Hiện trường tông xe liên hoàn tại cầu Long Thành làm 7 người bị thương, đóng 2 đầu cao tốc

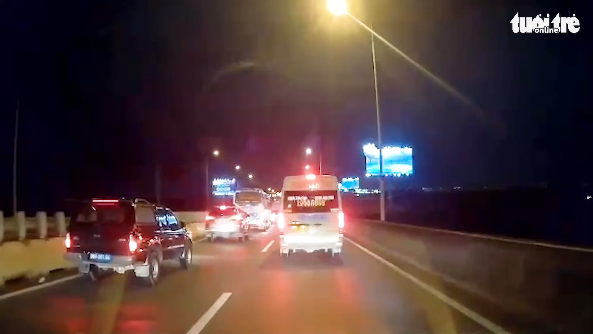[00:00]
Theo báo cáo nhanh từ đơn vị quản lý đường cao tốc TP.HCM-Long Thành dầu dây, lúc 19h45 tối ngày 2 tháng 8, ngay dốc cầu Long Thành hướng Đồng Nai về TP.HCM xảy ra tai nạn liên hoàn giữa 9 xe.
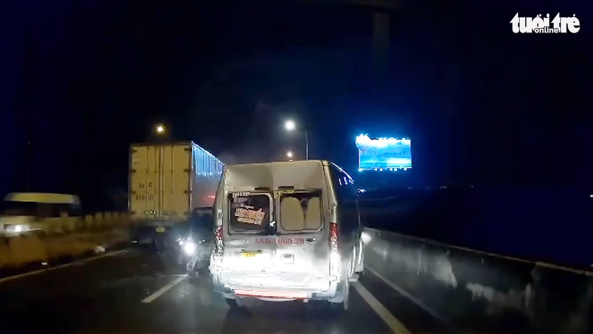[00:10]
Thông tin ban đầu có 7 người bị thương đã được đưa đi cấp cứu,
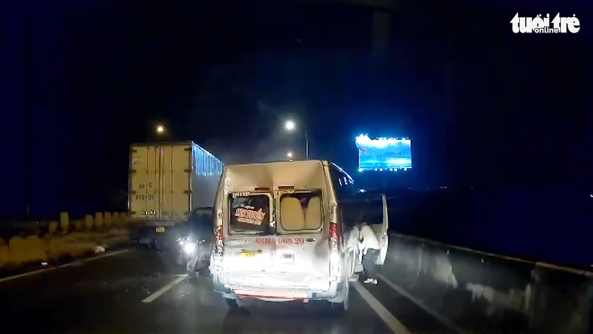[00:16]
cứu hộ đã tới hiện trường và lực lượng Cảnh sát Giao thông, Cục Cảnh sát Giao thông đang xử lý vụ việc.